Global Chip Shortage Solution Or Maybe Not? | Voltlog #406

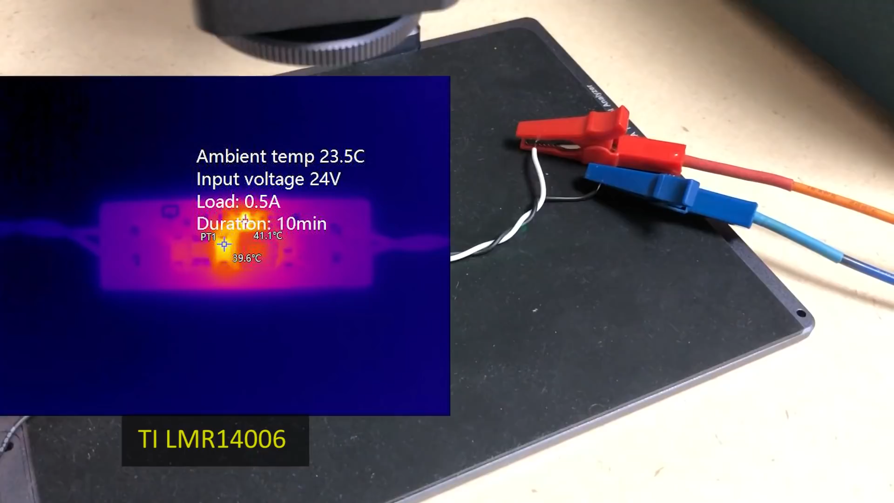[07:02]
First the Texas Instruments chip, even though I ran the test for 10 minutes, temperature settled early in the test to 41 degrees celsius measured on the converter chip and didn't rise any further.
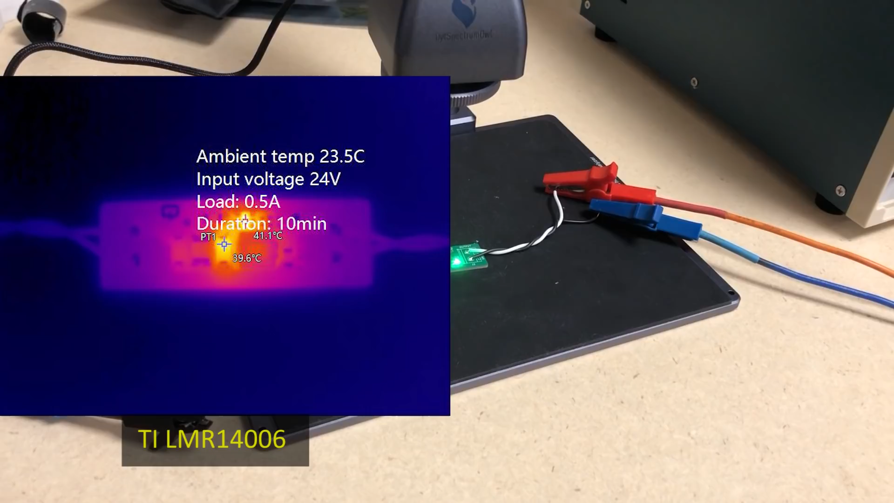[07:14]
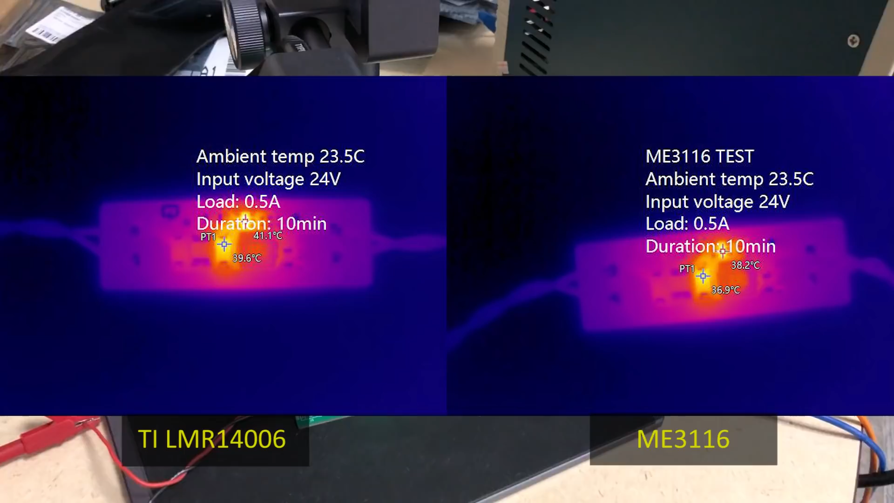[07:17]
The ME3116 showed slightly better results at just 38 degrees C but this minor difference can happen due to slight variations in the test setup,